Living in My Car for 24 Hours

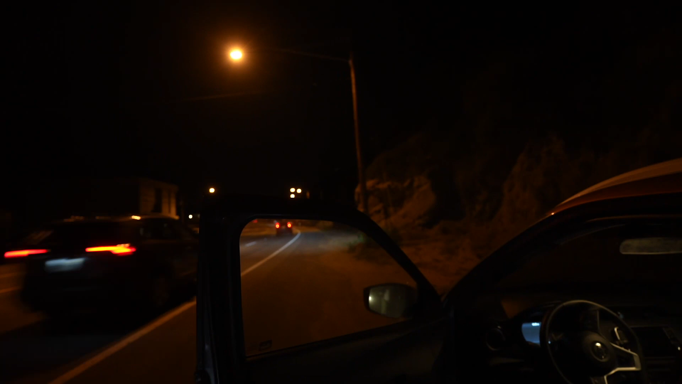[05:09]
back again on the side of the road there's no sign this is no parking